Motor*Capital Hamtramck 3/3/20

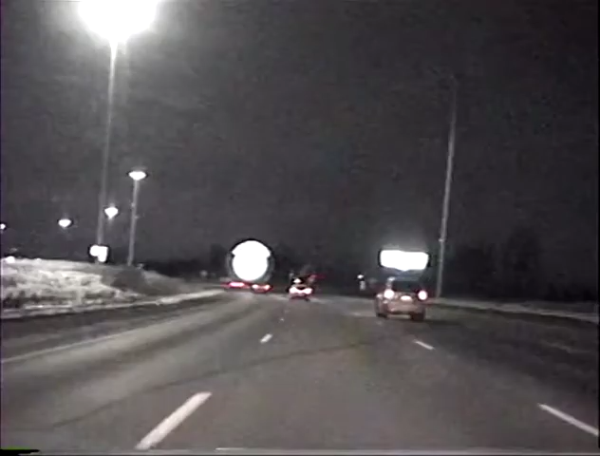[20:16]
And then this is going to be on the Friday night, the second night of the festival, but the first main night. And another look at the giant tire coming, heading in an easterly direction.
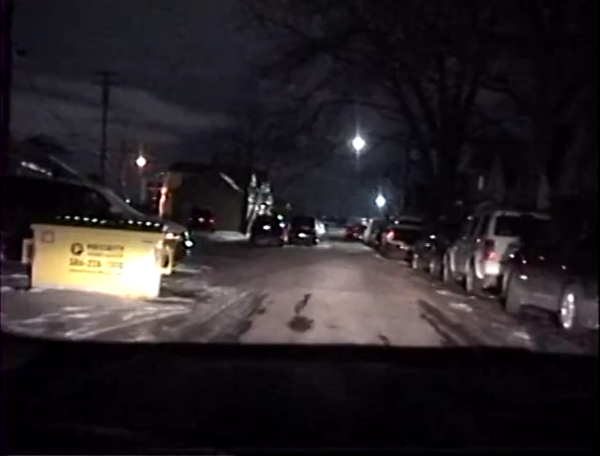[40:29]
So people park out on the streets, so...